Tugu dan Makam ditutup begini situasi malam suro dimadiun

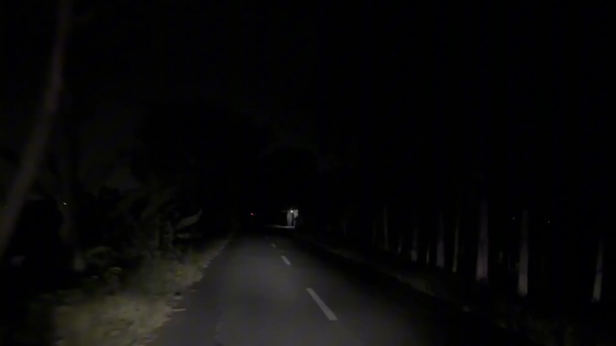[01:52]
Oke lor, jadi kita pergi naik motor dan suasananya sepi.
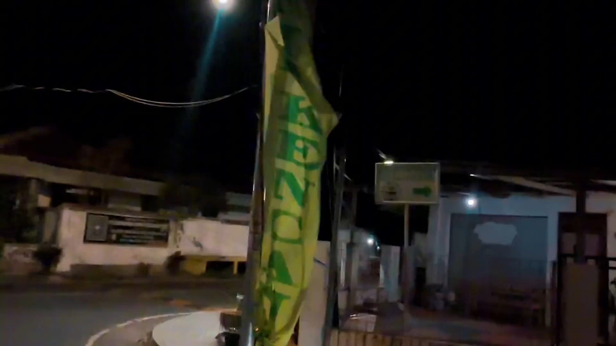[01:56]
Di sini tugu besar Esa Terate ternyata ditutupin banner lor.
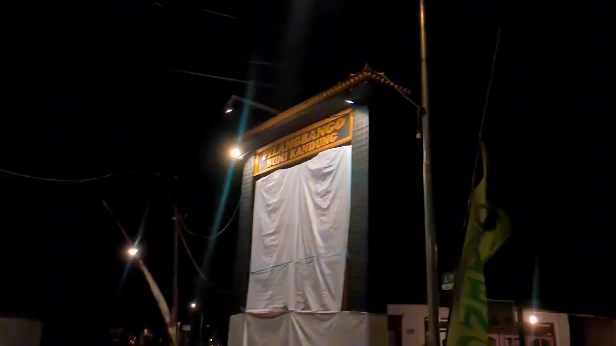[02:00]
Ini tugu PSHT di Bumi Kandung Pilang Bango.
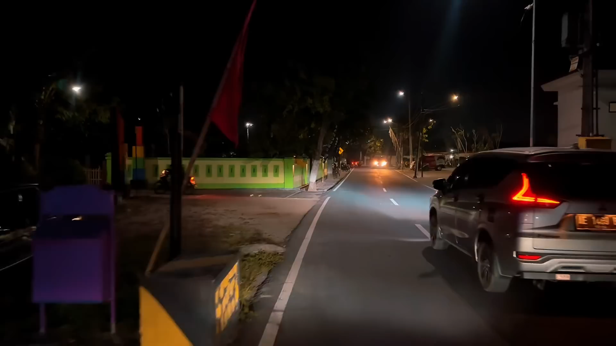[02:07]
Sekarang kita menuju makam pendiri Esa Terate, Ki Hajar Harjo Utomo.
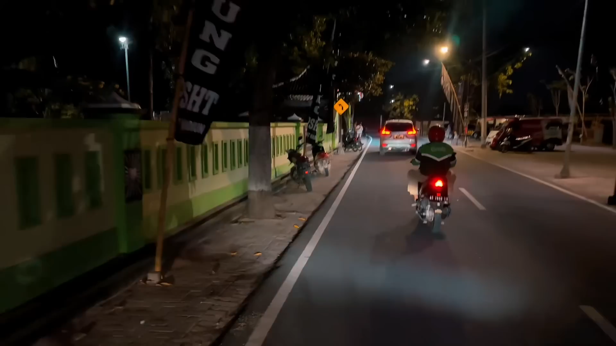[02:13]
Biasanya di sini rame dulur-dulur nyekar ziarah ke makam pendiri Esa Terate, dan ternyata di sini juga ditutup lur dan dijaga sama polisi.
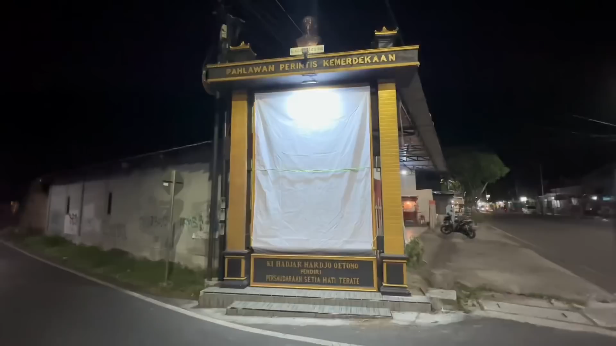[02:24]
Tugu di sini pun juga ditutupin banner lur.
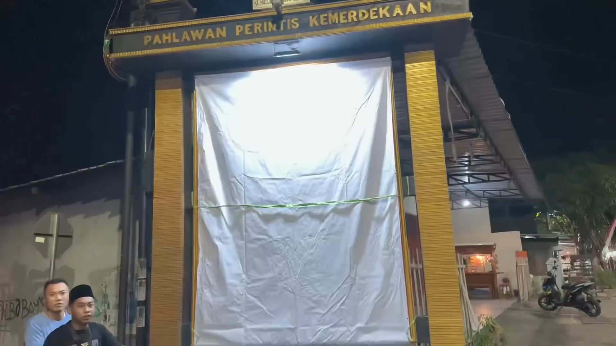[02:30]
Kita ketemu dulur kita di sini. Sepertinya tugu-tugu yang areanya di tengah kota itu ditutupin banner, tapi nggak tahu ya semuanya atau hanya di tengah kota saja.
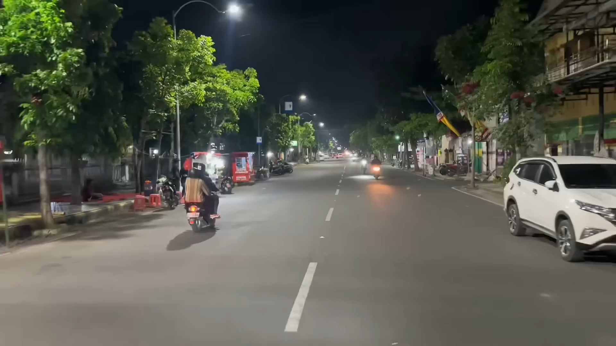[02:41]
Kita ke jalan lagi, kita ke tengah kota,
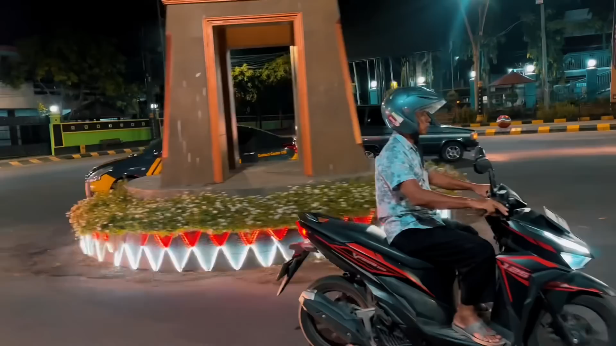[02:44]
kita lihat situasi di sana apakah tetap kondusif, sepi ataukah masih tetap rame lur.
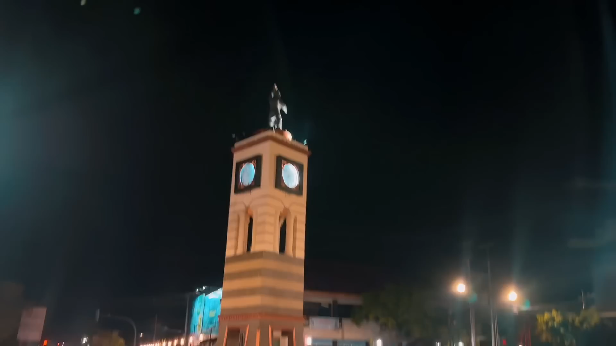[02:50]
Nah inilah enaknya naik motor ya, nggak macet, bisa nyelip.
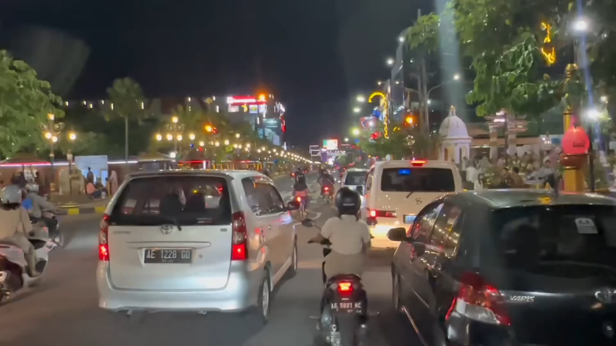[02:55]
Nah ini situasi di tengah kota masih rame lur.